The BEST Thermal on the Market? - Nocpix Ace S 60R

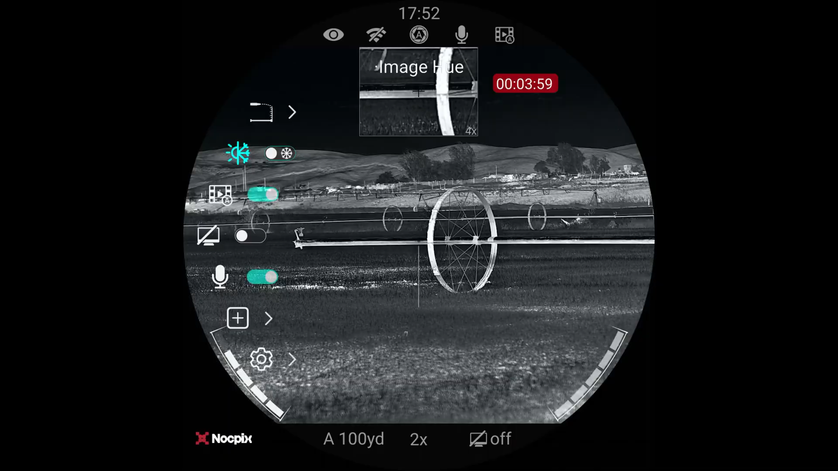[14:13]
We're going to go back to the second page, which is where we're at here. The first thing we have is image hue or that's the second thing in there. If I change that, I can make this a much more blue color. It's colder. I actually prefer the warmer tone. It's easier on my eyes at night. The next thing is recoil active video. We talked about that already. I leave that on. I like it. It saved me a few times. Standby mode shuts things down after a second microphone.
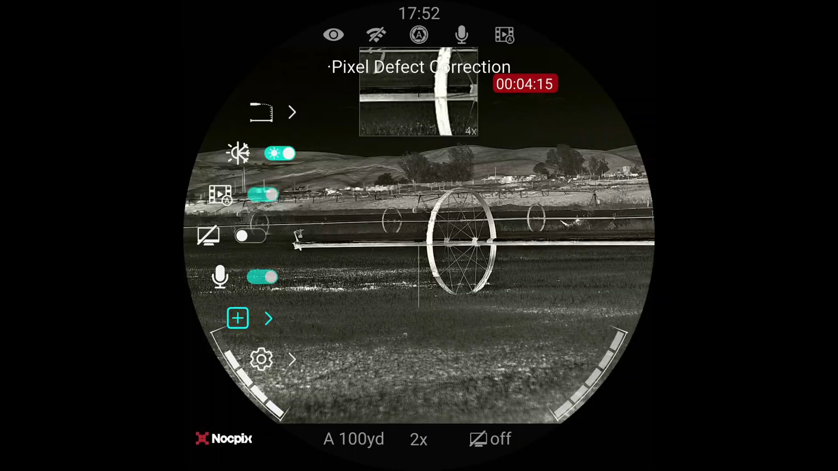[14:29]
You can turn that on and off pixel correction and go into settings and change things like the date, time, uh, the language, yards, meters, all that kind of stuff. So that's the basic menu. And guys, you navigate through that by once again, pushing the top button and then just spinning this wheel, which is also works out to be your, uh,